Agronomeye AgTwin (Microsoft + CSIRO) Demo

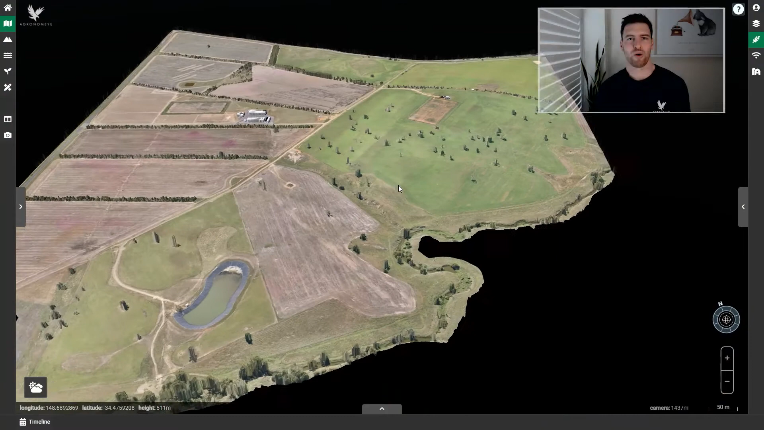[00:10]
Today I'll be walking you through the ways we have combined Azure FarmBeats and CSIRO Science to deliver an AI-infused digital twin of the Burua Agricultural Research Station.
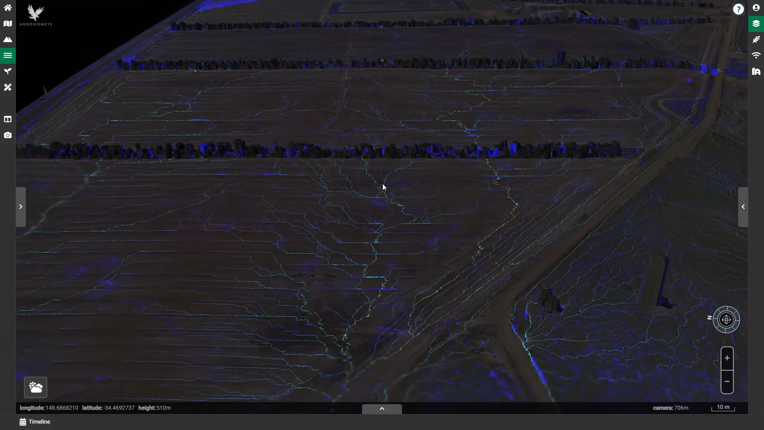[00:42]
relationships between factors such as weather and soil moisture while establishing a digital foundation for the future development of the BARS digital twin.
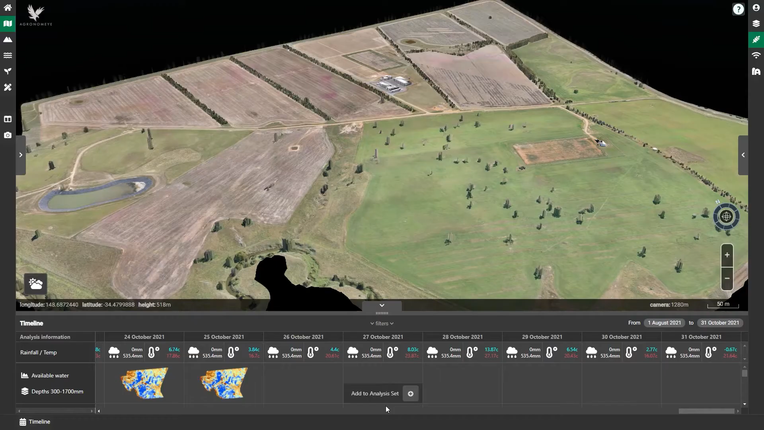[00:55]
Utilising a network of in-ground sensors, which I'll show you in a moment,
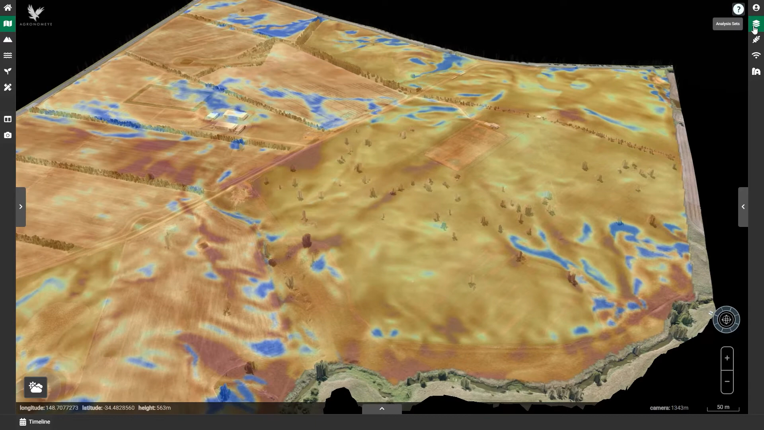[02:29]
Here, you can really drill down into the variability across the farm. You can add as many layers as you like to this set for any given investigation.
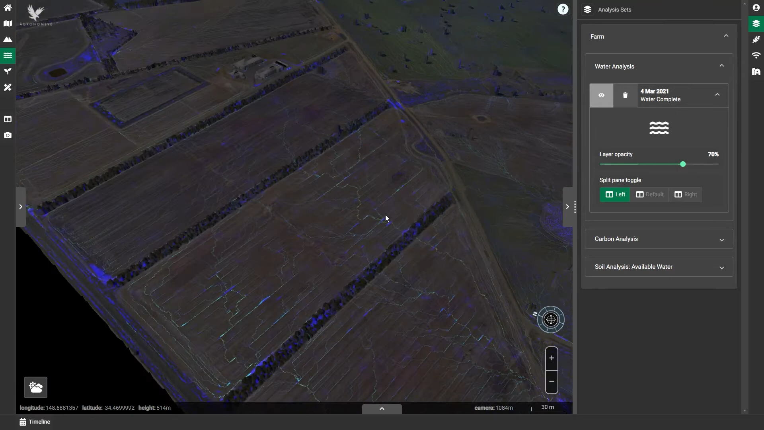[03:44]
Utilising high resolution elevation models, we are able to predict the flow of water across the farm. This farm specific insight gives a critical piece of context to better understand what is happening below ground,
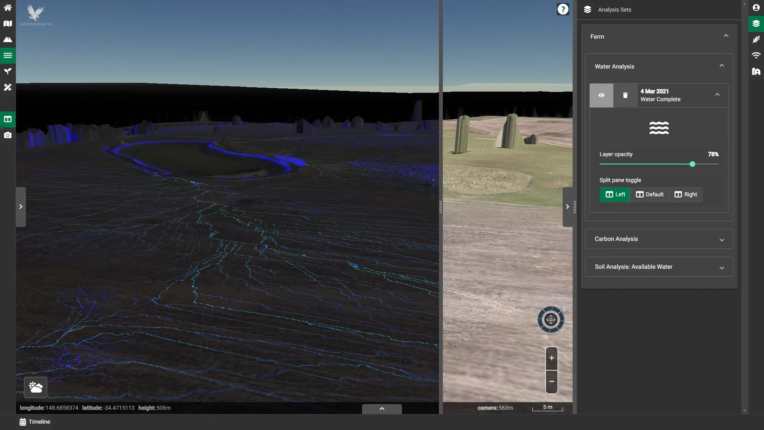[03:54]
make more informed management decisions,
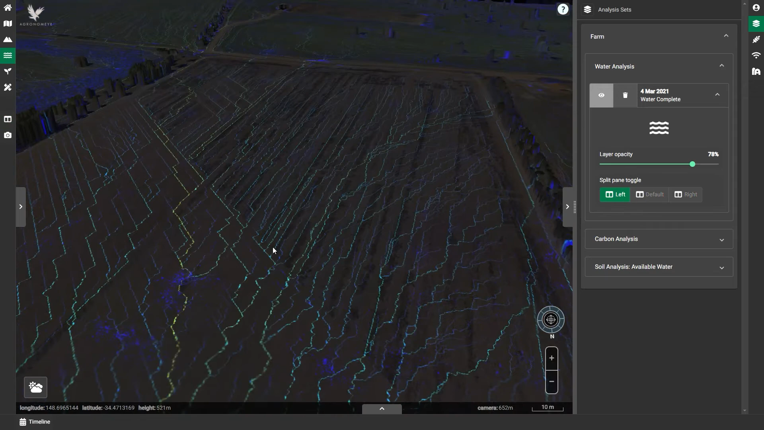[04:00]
understand areas of the landscape which may be vulnerable to erosion or water logging and capture overland flows in efficient and compliant ways.